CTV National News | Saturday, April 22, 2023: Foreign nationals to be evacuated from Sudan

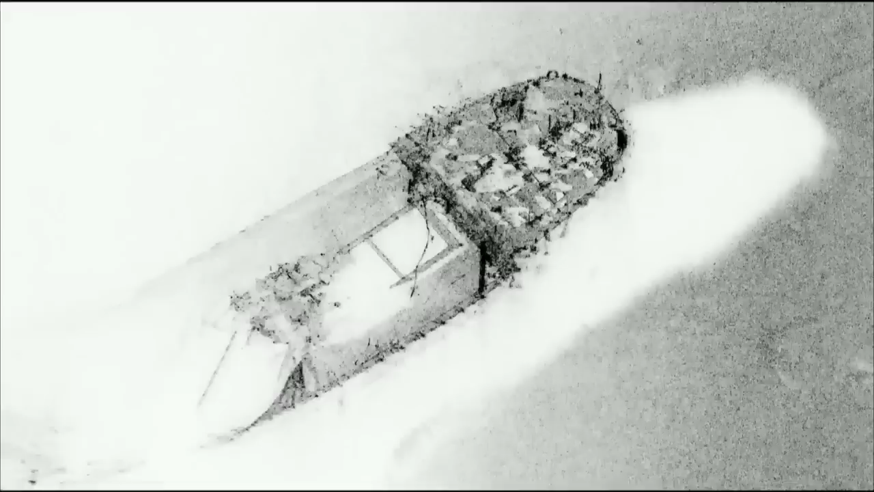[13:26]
Near the Philippines, in water more than 4,000 meters deep, a resolution at last for victims' families.